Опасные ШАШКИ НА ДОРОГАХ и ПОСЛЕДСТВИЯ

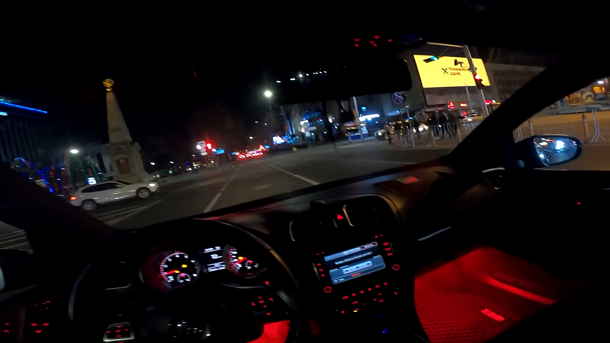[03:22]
Очень много народу по красной гоняют шашки. Я присоединился к ребятам, но они поехали туда дальше, видимо, на полный круг.